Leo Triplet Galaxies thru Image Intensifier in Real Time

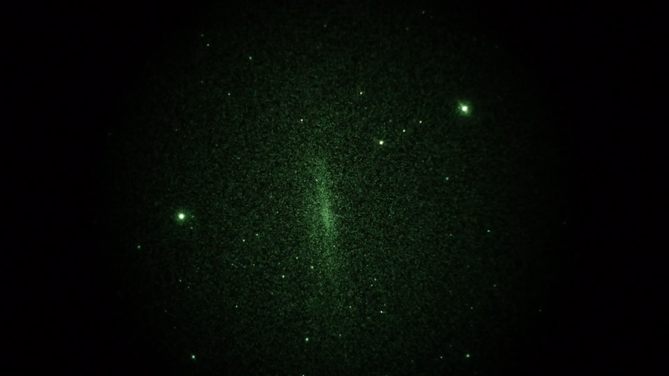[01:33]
And adjust the ISO. From 1600 to 3200 here. To 6400. Very grainy.